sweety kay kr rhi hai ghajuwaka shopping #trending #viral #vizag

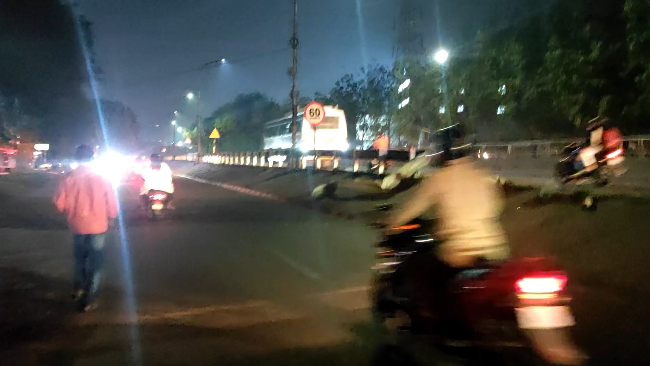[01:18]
ये देखिए वो हाईवे है, इधर इधर से हम लोग जाते हैं।
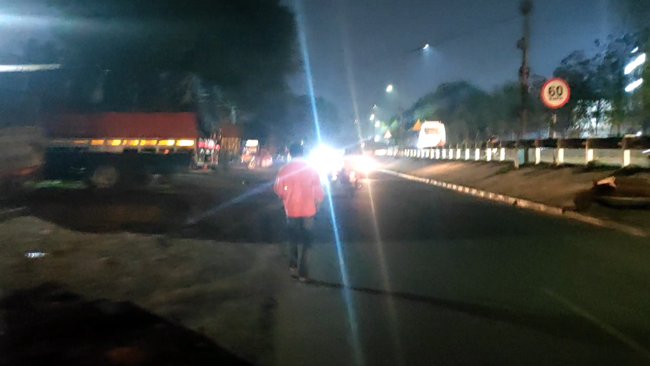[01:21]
ये पूरा अंधेरा रोड है इसलिए समझ में नहीं आता।